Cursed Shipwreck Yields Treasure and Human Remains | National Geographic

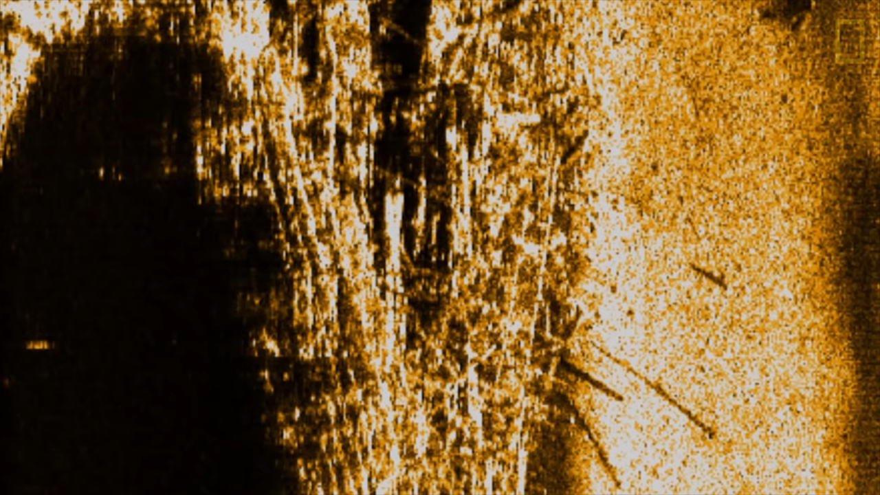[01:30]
So the wreck is resting at 250 feet in a remarkable state of preservation.
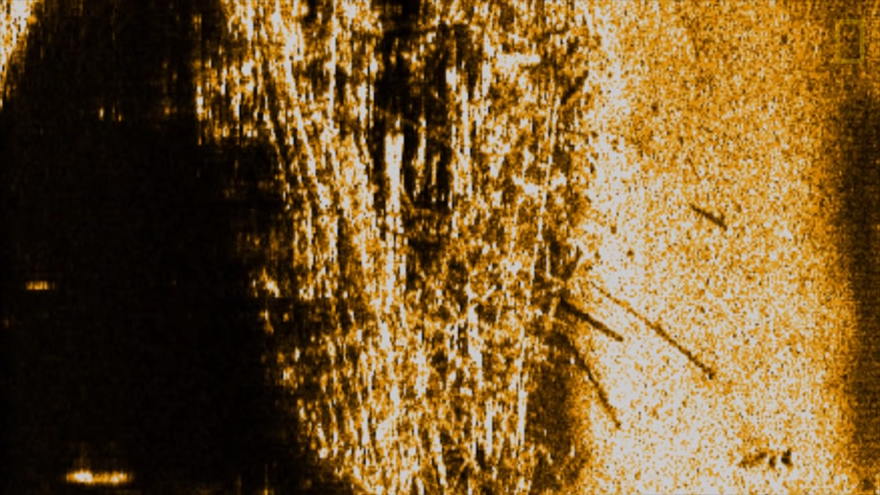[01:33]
The cold and very dark water in the Baltic Sea preserves wrecks in a fantastic way.